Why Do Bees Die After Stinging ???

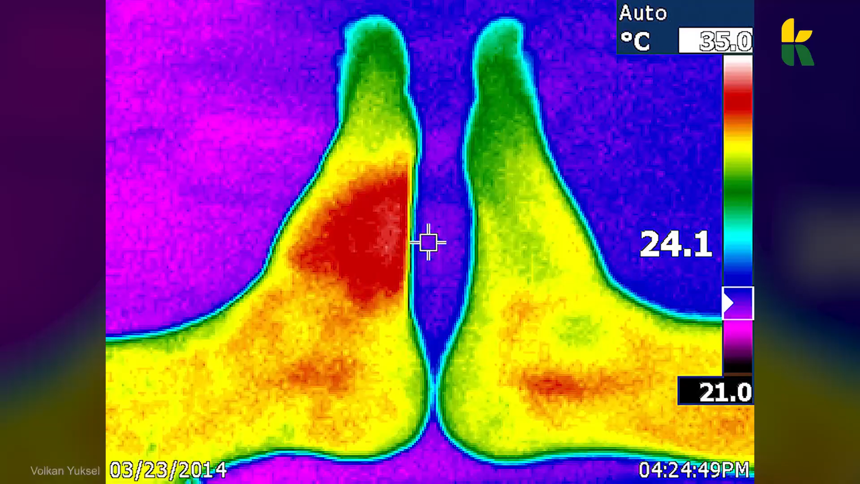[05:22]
On screen: scale top 35.0°C, scale bottom 21.0°C
a thermal image of a foot that was stung by a bee on the left compared to a foot that wasn't stung by a bee
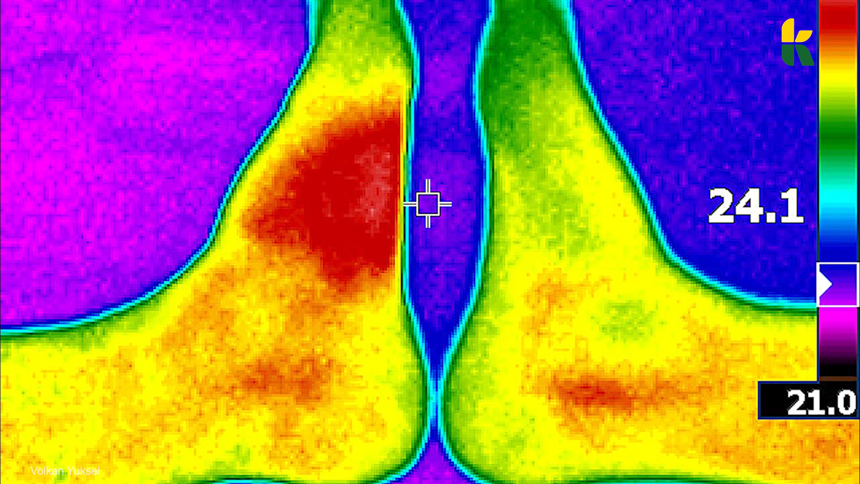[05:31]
and this is about 30 hours after the bee sting still you can clearly see that the left foot is around seven degrees warmer than the image on the right once the venom is inside your body